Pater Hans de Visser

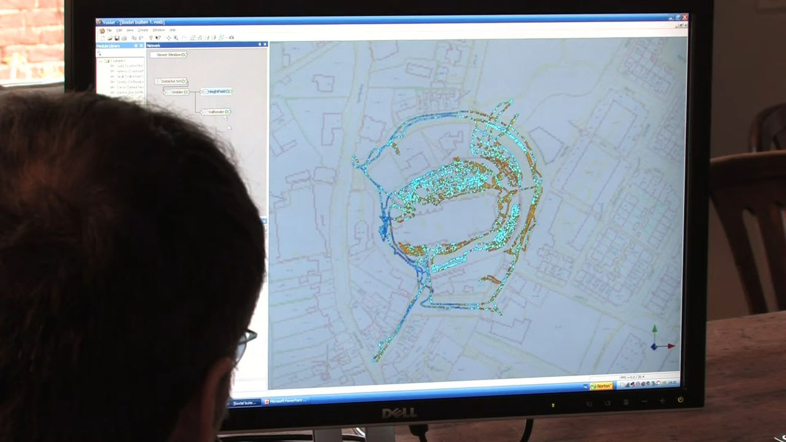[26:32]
Want die vorm van de ronde cirkel, kan op een gegeven moment dat dat de ronde is van de graven, die daar al even lang elke keer gegraven worden. Want die lopen ook rond. Het kan ook zijn, de muur van de kerkhof.